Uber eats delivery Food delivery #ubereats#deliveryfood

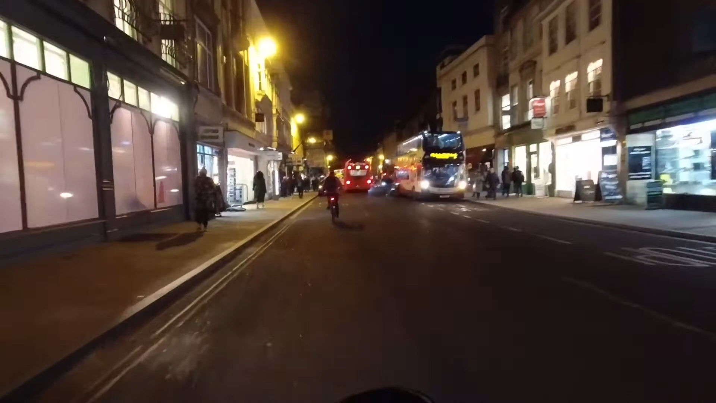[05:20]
And this time the road is very busy. Have to be very careful. Always very careful. This delivery is 12 minutes. Wait, 12 minutes away.
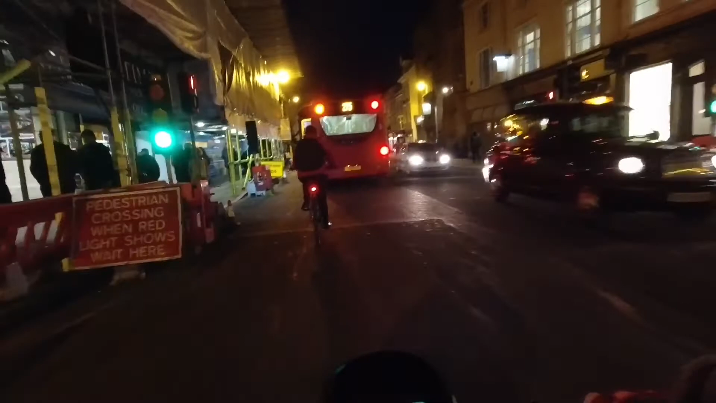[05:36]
It's an student village.
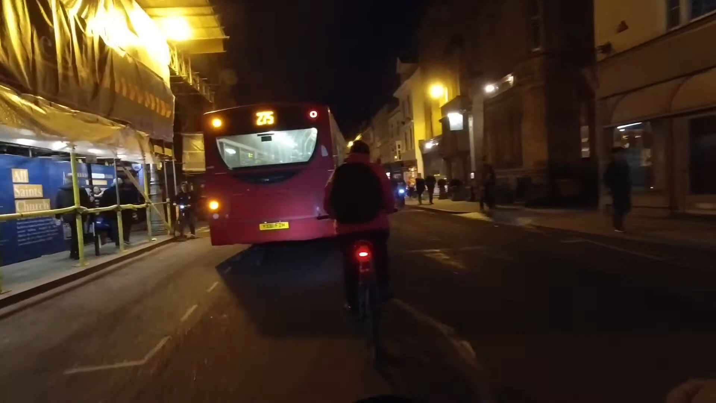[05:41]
And there is all the students. Students. Yeah, have to be careful. These people. Okay. Let's go do this faster. Soon possible. Okay, so let's go.
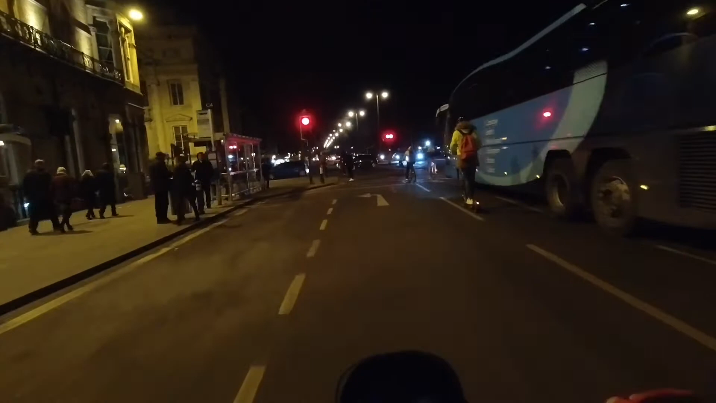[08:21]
7 o'clock and still busy the road.
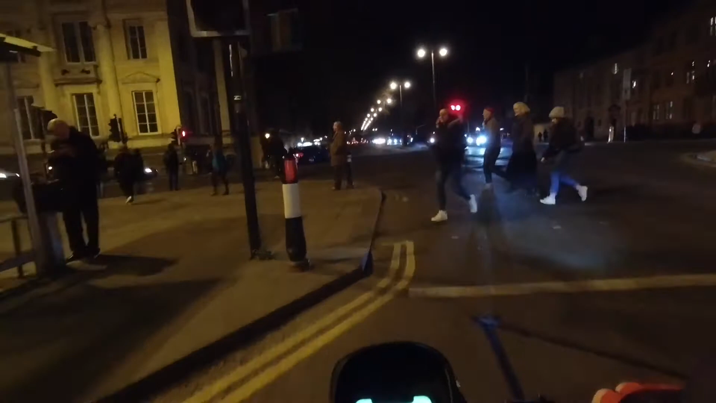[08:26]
Yeah, when it's nice weather, busy.
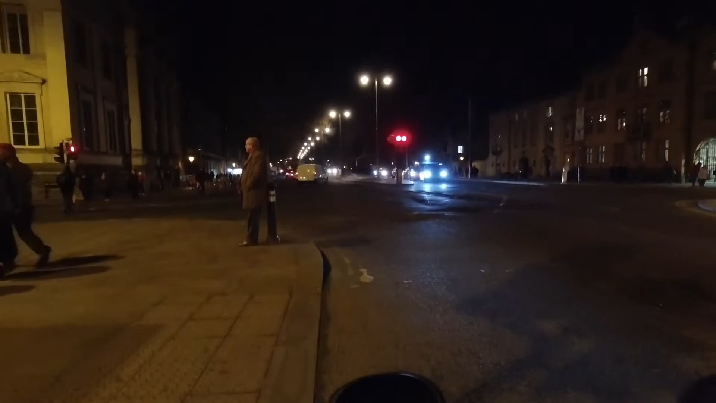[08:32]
Look at this, very good this one. Oh, maybe I buy one of these. This one is much better, the delivery.
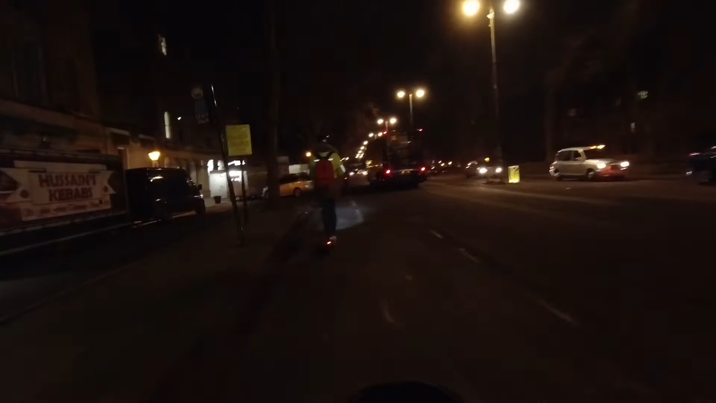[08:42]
And look, it's more faster than me. It's more faster than me. Oh no. She's okay.
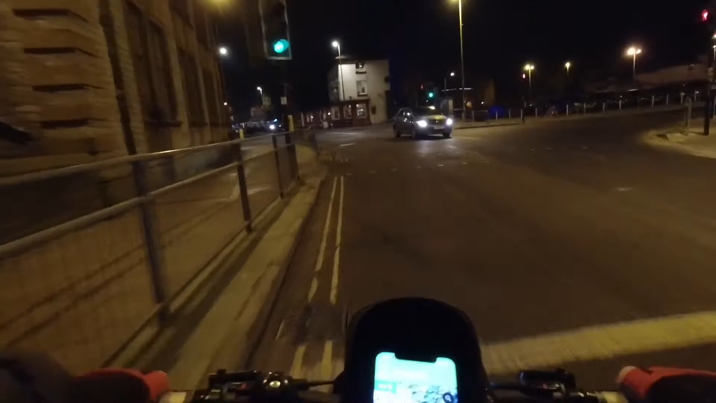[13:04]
Okay. Let's go more faster. I don't want the customers waiting. So
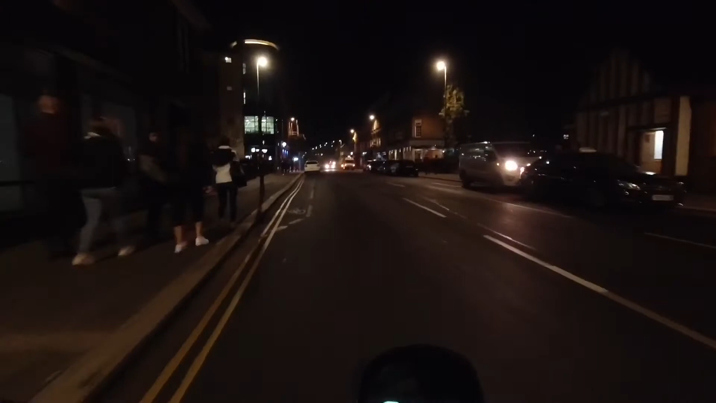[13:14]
here is all have to be little bit be careful. It's a lot disco here. Club. No people today, maybe later.
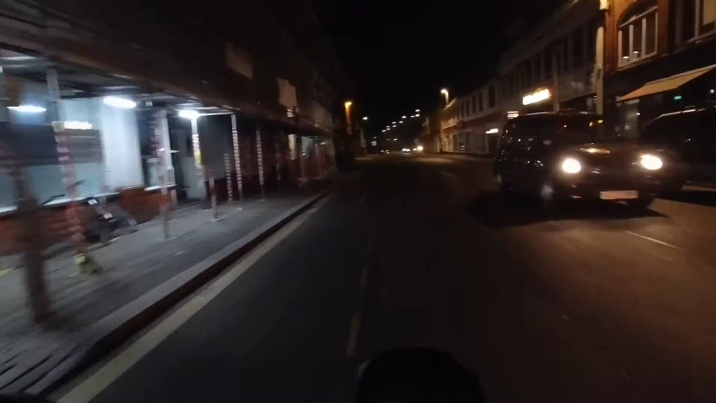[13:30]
It's too early, 8 o'clock, it's too early. Okay.